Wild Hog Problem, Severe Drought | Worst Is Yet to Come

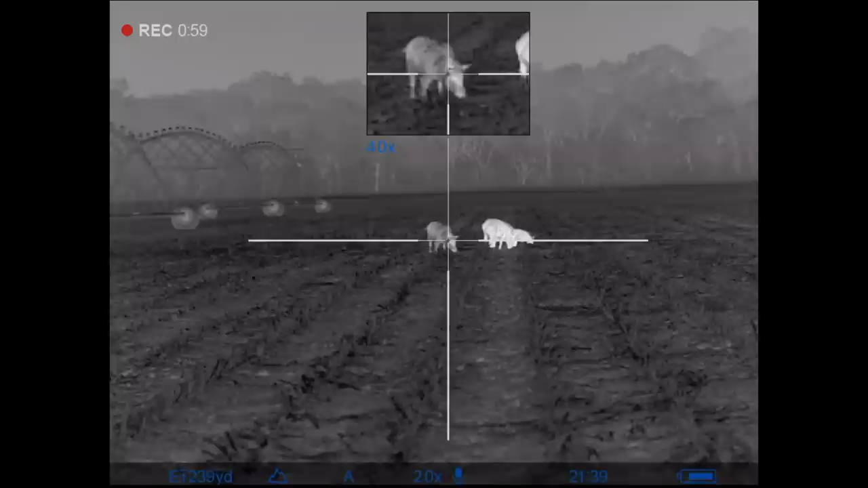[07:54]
All right, guys, I just want to show you all this group right here. It's a prime example on how tough these animals are.
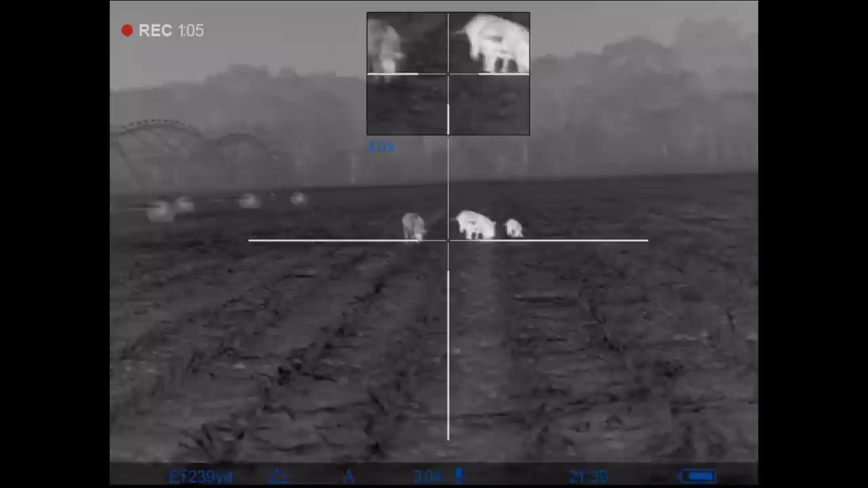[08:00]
Some of them just fall down. Some of them, you know, they can take a hit.
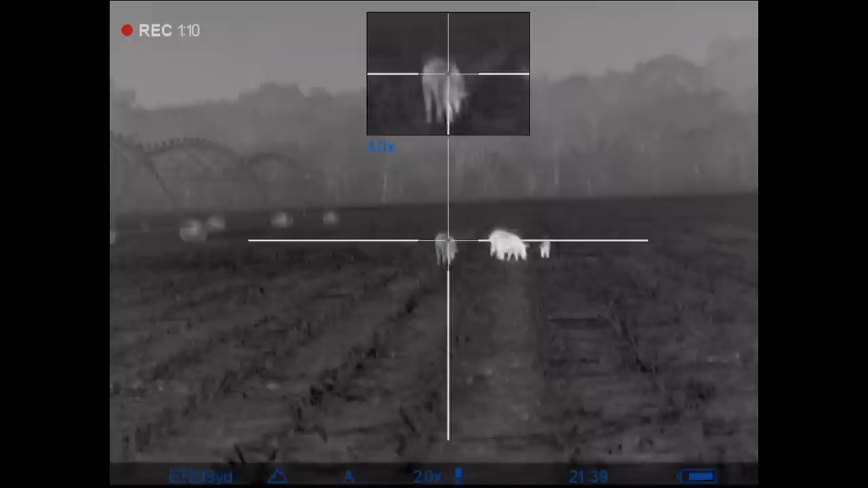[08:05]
And you'll hear the impact. It sounds like a belly slap in a person.
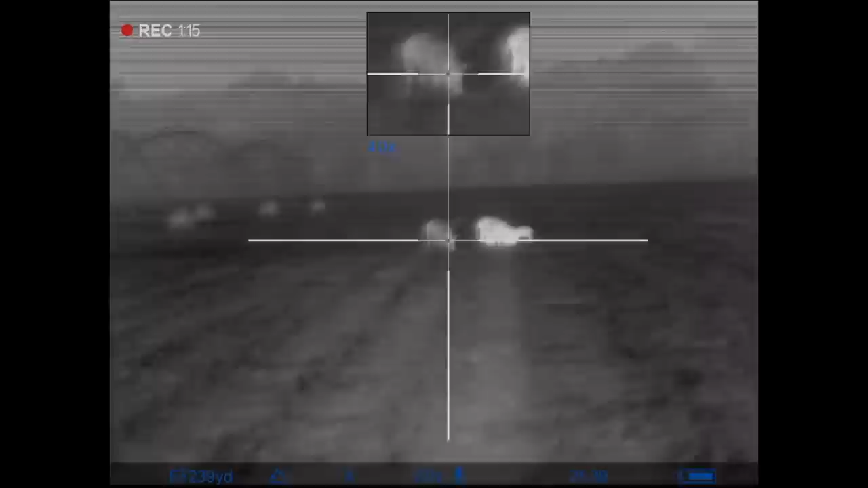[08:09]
So that one actually just took in the neck. The second one, you see, it just rolled it. But just wait.
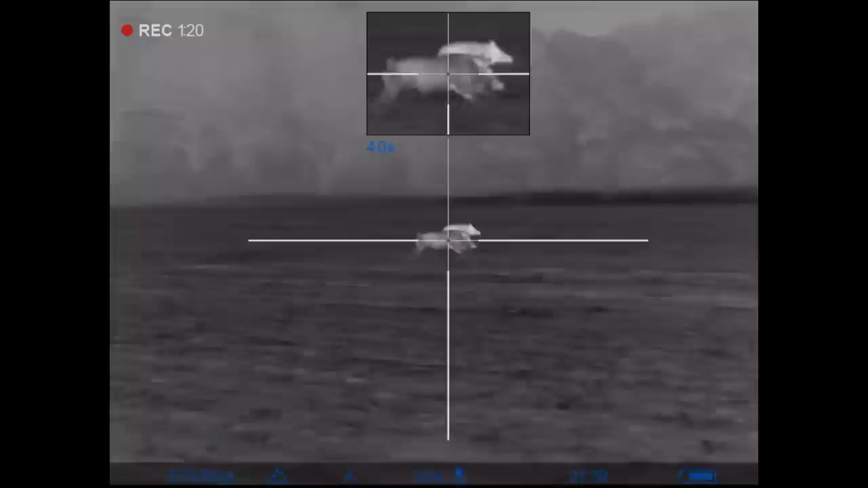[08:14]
Go back. All right. Just rolled this one. Got back up.
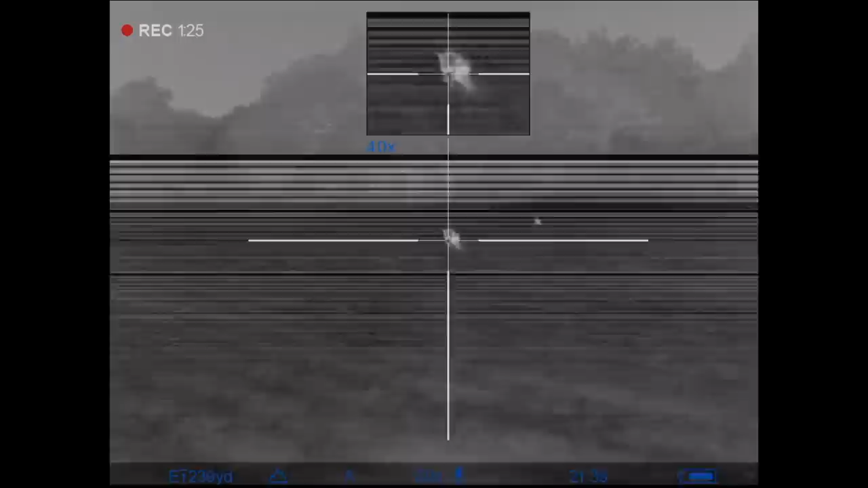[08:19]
There's two hits, three hits, four. And then us just trying to get these bullets at like 150 yards. But, you know, these pigs are tough.
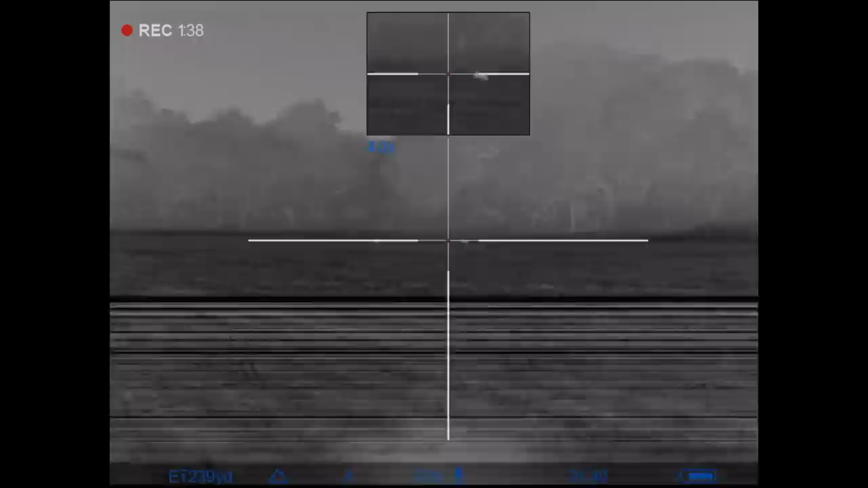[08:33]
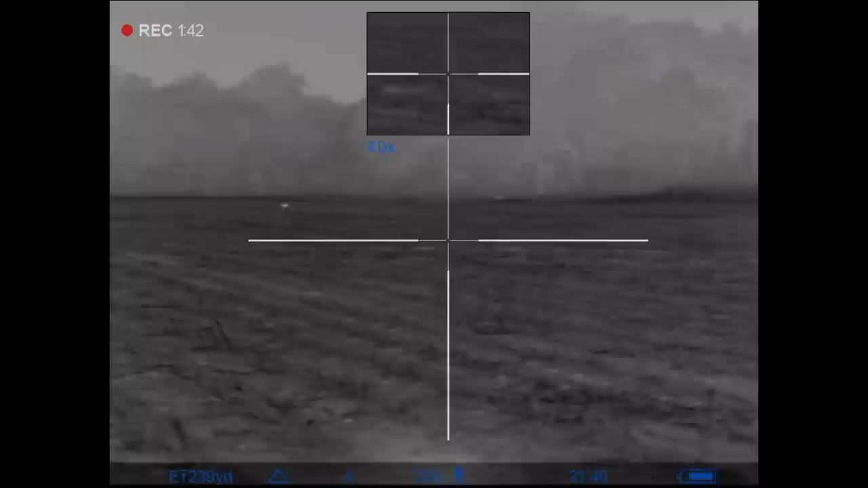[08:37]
They do run after even a good hit, 100 yards, 200 yards. It's just hard sometimes. Like I said, no matter what they get hit with, there's some of them are just that tough.
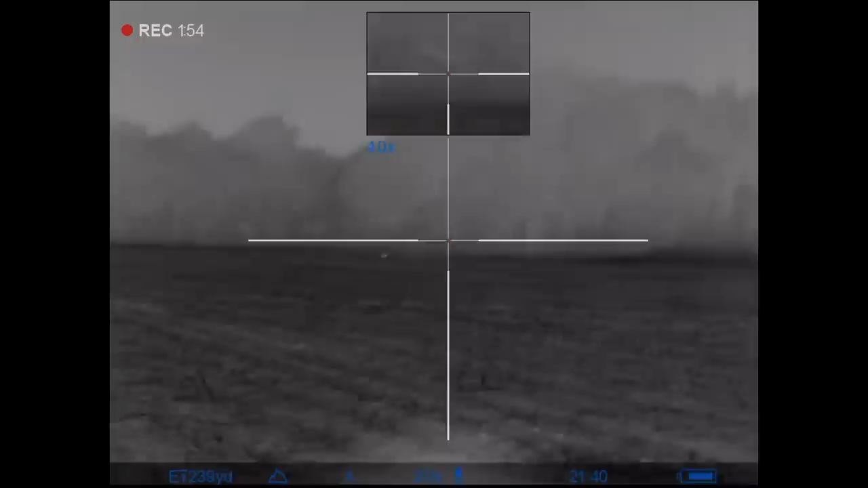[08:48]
But just want to show y'all that real quick. You know, not the best group in the world, but, you know, every one of those got hit.
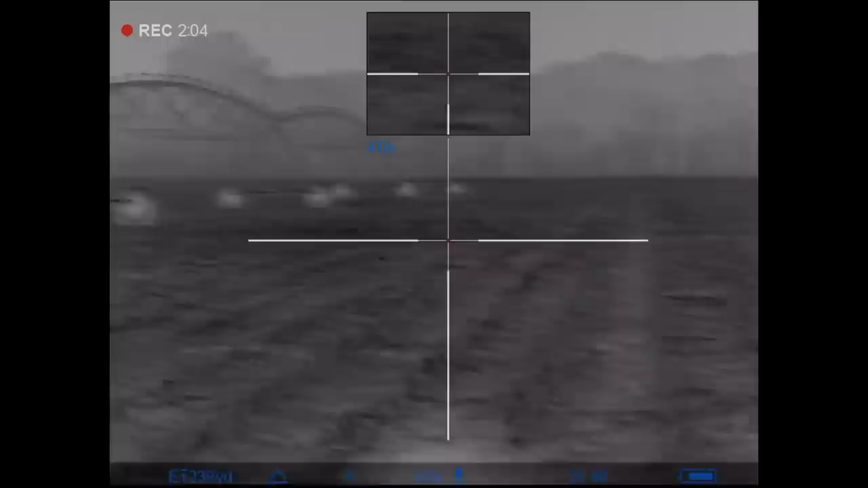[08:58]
How did he go all the way over there? They just didn't fall in the field. I mean, that was...